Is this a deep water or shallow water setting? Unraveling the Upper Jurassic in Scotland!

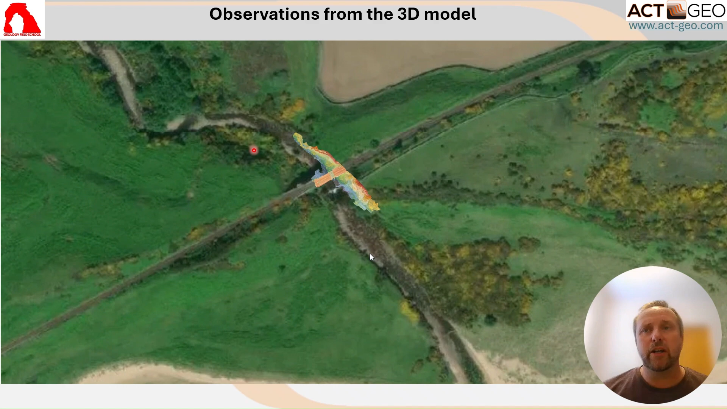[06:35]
You can see colored here by the digital elevation model, the intersection between the railway bridge and the river.
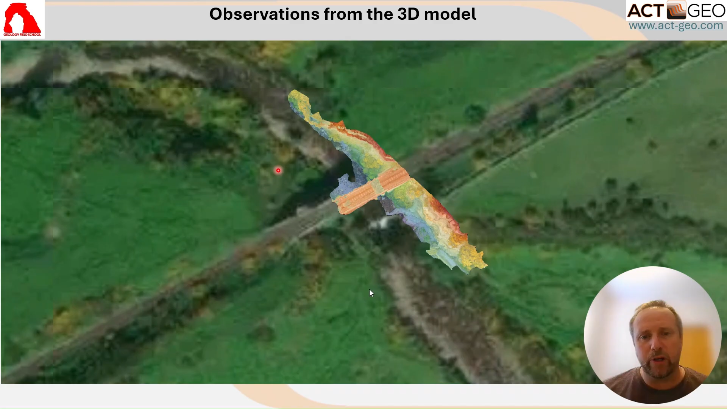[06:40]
And there's a southern segment and a northern segment associated with that outcrop. So let's pull up the 3D model here.
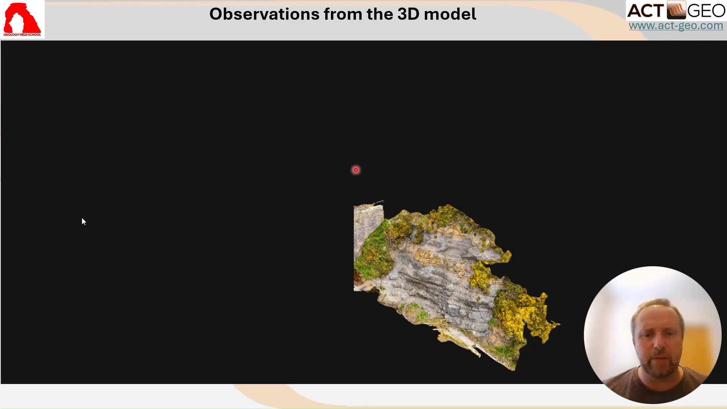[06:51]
So you can see in the 3D model here the captured
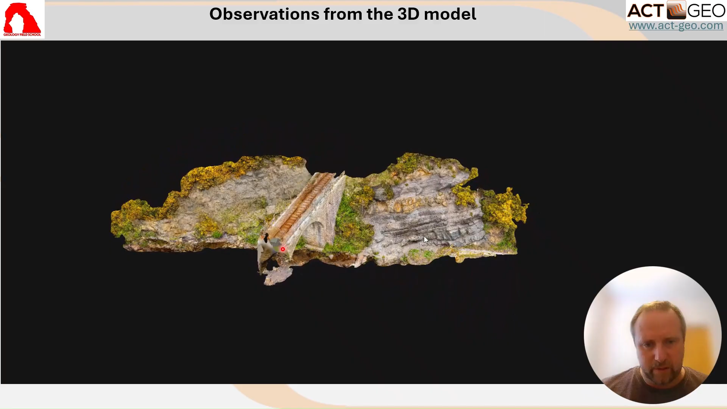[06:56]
part of the railway bridge here and the left-hand side, or the more northerly side, and the right-hand side here, which is the more southerly side of the outcrop. So everything is dipping here towards the left. So the oldest stratigraphy is on the right-hand side of the railway bridge. So let's go and have a look at that in a little bit more detail. As you can see, there's some inter-bedded nature to it. There's some resistant gray and buff-colored beds in here.
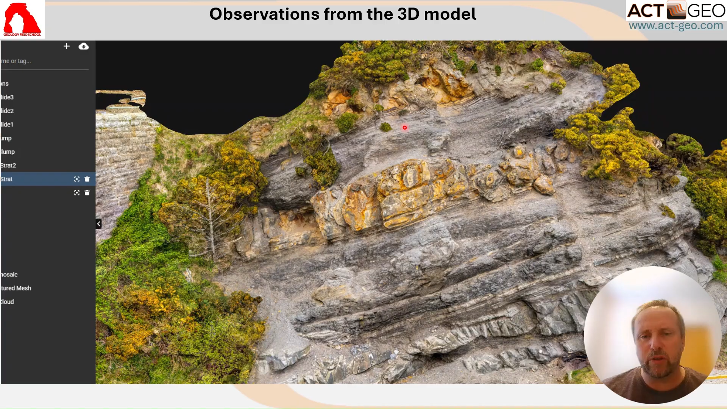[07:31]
And then there's some fairly laminated looking recessive units in between here. Fairly punctuated by the looks of it, at least from the distance. One of the things that you can see getting put in here are some of these inclined surfaces in here. And those are faults. Normal faults. So what you can see about these normal faults is that they don't continue very far. So they abruptly end.
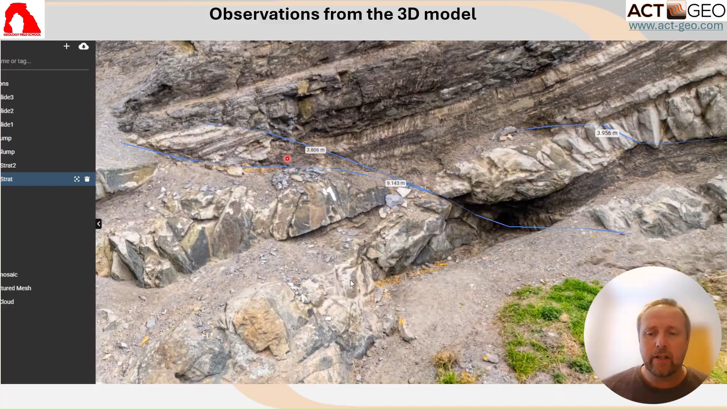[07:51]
So these are syndepositional normal faults that are showing a syndepositional deformation that is occurring in this outcrop. In addition to that, there are some other dipping surfaces in here, particularly in the sand bed in here, as you can see.
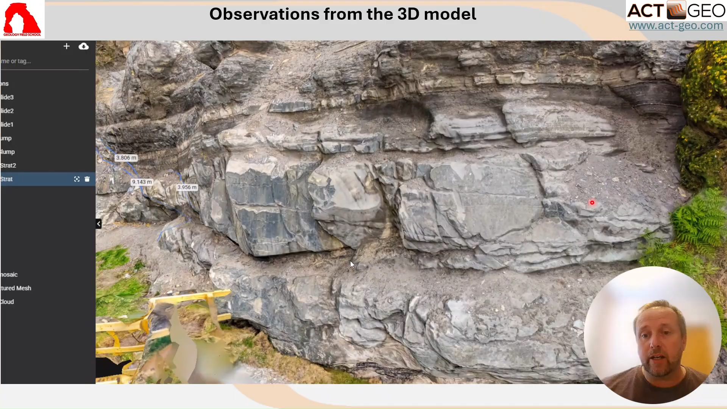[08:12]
And those are actually bedding planes forming fairly large scale cross stratification in here. So some of these sands, a lot of them are fairly homogenous and we'll talk a little bit about what it is.
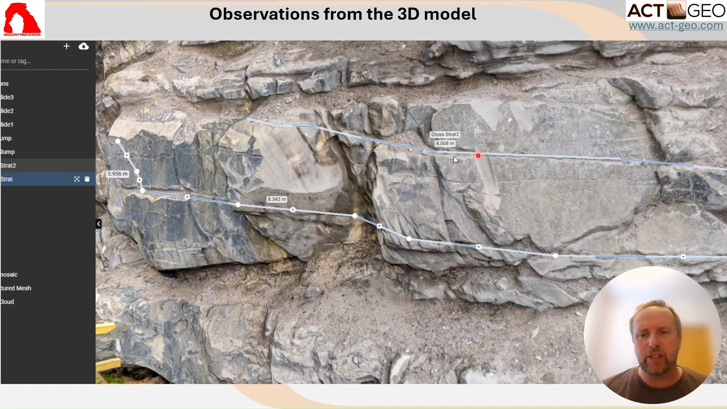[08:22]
But we can still in place to see some fairly low angle dipping surfaces that are illustrative of some bed forms being made here by fairly large scale dunes formed by traction in this case. So those are some of the sands, fairly sharp base and sharp top with some of these inclined surfaces in here.
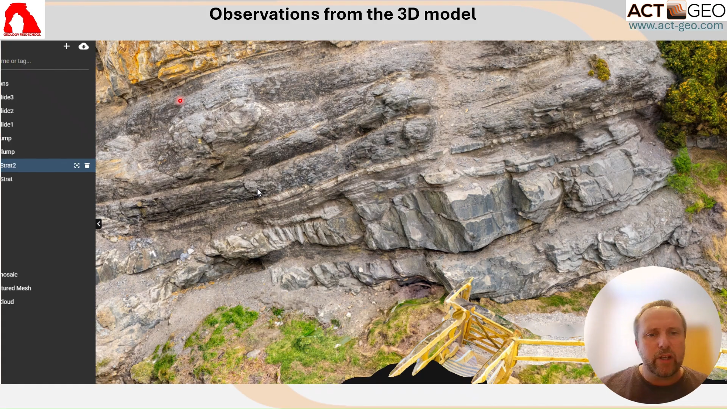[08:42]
Now let's go and have a look at some of the recessive unit in here as well. And this recessive unit is quite interesting when you start looking into a little bit more closely.
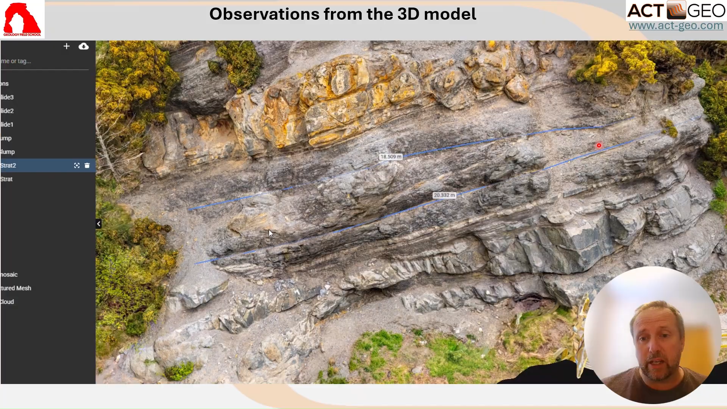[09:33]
both some folding, some blocks being rotated in here. So this is basically a very small little mass transport deposit composed of slumped and slided materials. The material is very much the thin bedded material that we see undisturbed around here as well.
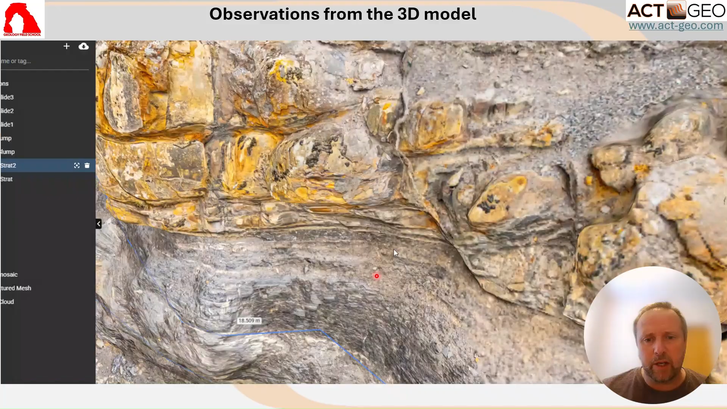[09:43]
So moving in on the sands again, they have this quite peculiar, rounded shapes in here. And when we go and look at it in detail, a lot of these are actually fluidization fabrics. So there is a very rapid fluid escape from these sands creating these these kind of vertical features in there that create this sort of bulbous pattern of the sands.
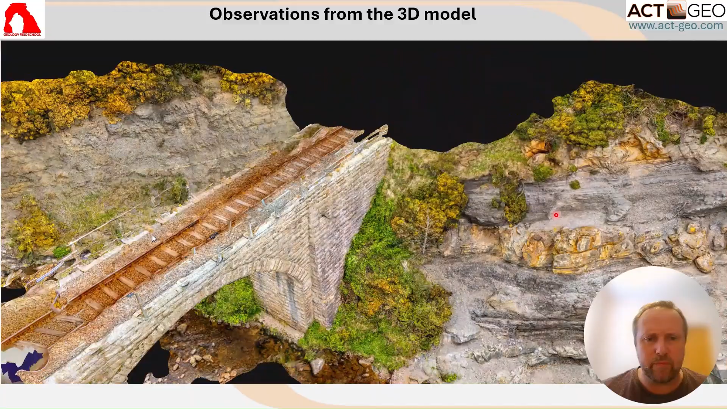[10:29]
So a lot of evidence of a lot of syndipositional fluid escape and deformation here.
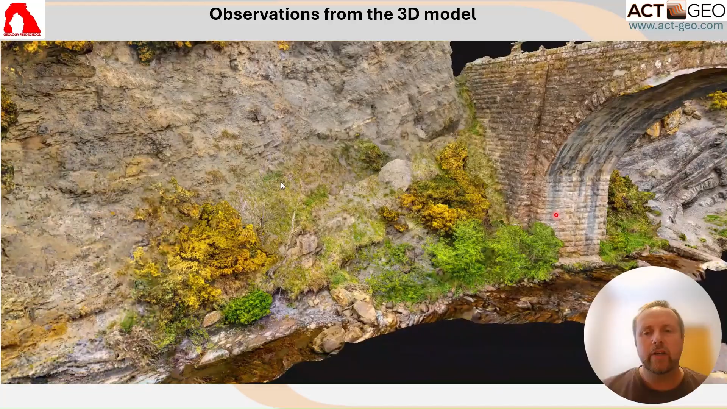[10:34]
And again, a very rapid sedimentation. As we go to the left hand side of the outcrop, the younger rock, there is still a quite impressive sand body in here,
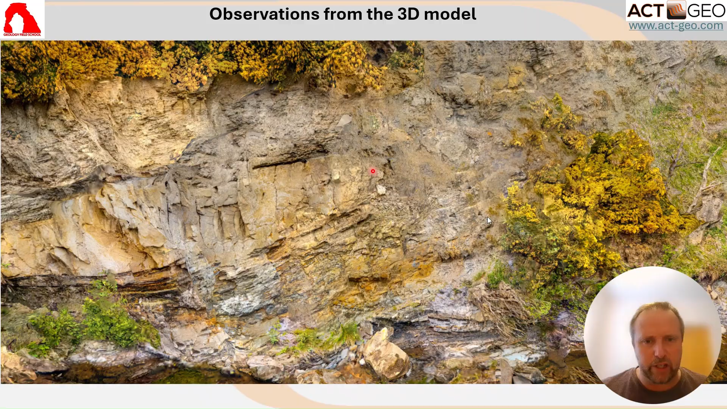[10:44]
but that is entirely rotated and slumped in.
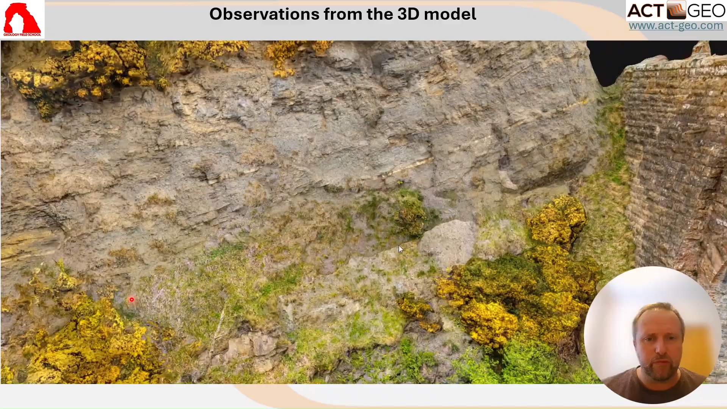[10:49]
And so it sits within a quite fixed succession of slump deposits.
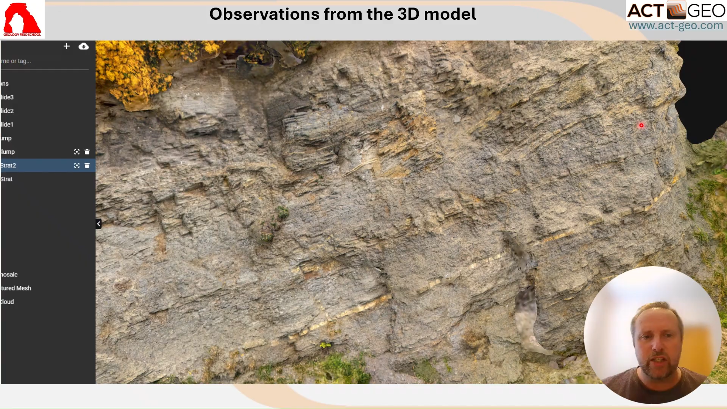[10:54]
And you can see indications here of a few other surfaces that are just coming into the model here now of boundaries where you see truncation and on lap of stratigraphy. So this is the base of, again, a little mass transport deposit. And overall, this whole section here is much finer grain.
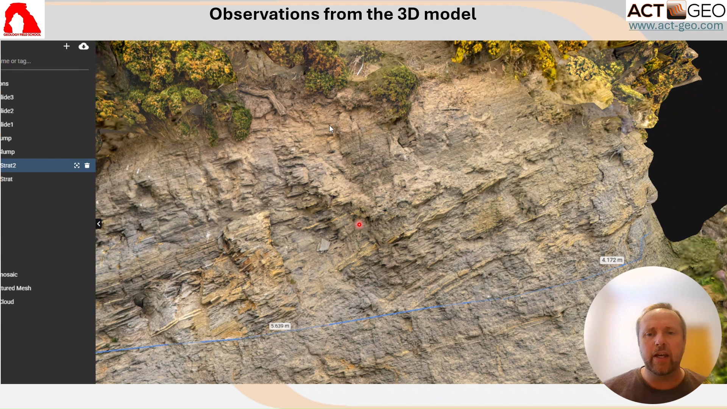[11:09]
There's still a lot of thin bedded sands in there, but overall much more finer grain as we go up compared to the right.
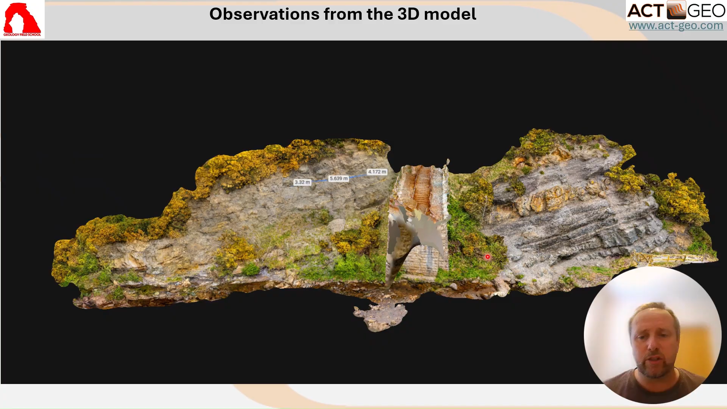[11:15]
So that's the model, an outcrop about 100 meters wide and
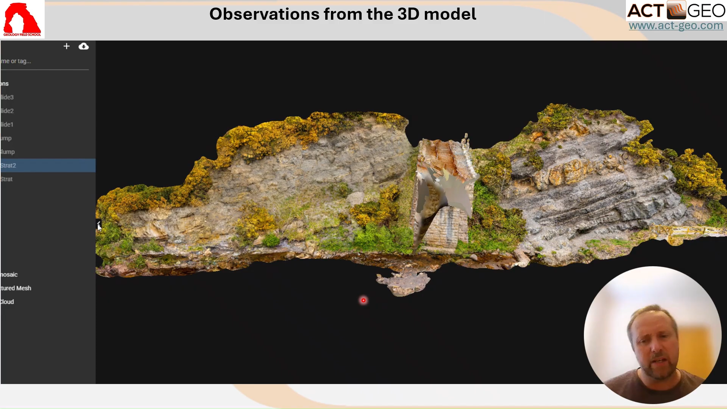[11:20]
about 25 meters of stratigraphy represented in this really quite classical outcrop of upper Jurassic interbedded sands and muds that are marine deposits.
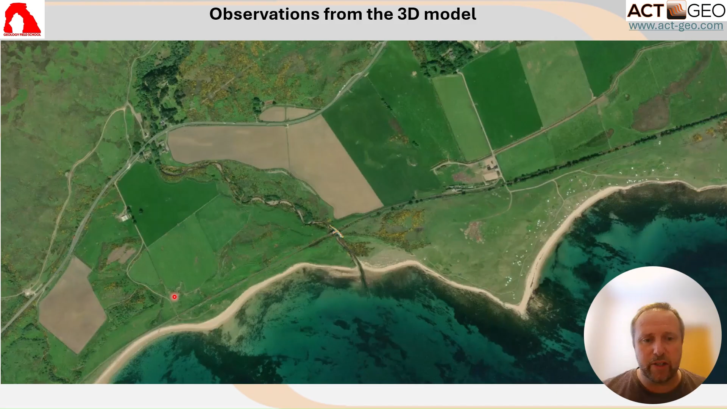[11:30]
So that is the model. Now, what do we make of this? So let's just zoom in a little bit on the right hand side,
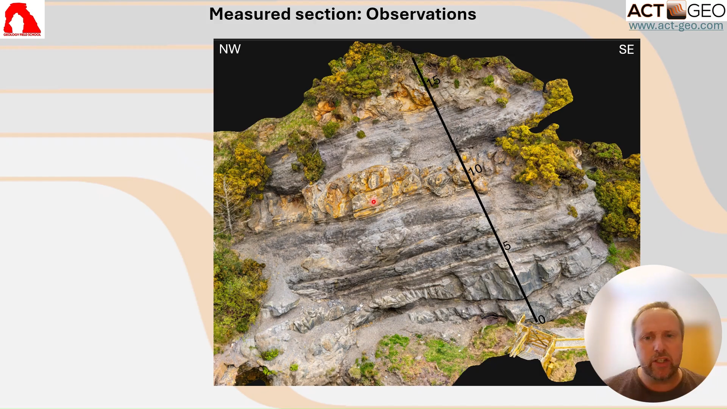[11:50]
the older part of the stratigraphy on the right hand side of the railway bridge and make some observations. We measured a section a long time ago, actually, of my friend Davide Durante. So you can see the measured section here on the left, illustrating some of the observations we made. We see at the base mostly medium to fine grain sands, not typically graded, convoluted tops, erosional bases and large scale cross beds. And as we go up, those sands tend to get a little thinner, finer grain, and they are heavily fluidized.